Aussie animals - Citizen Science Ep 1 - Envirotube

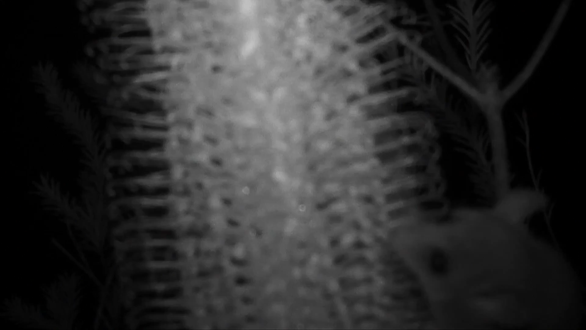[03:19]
They have a brush tip tongue like a rainbow lorikeet and it darts in and out getting the blobs of nectar and pollen. That's one of their main sources of food.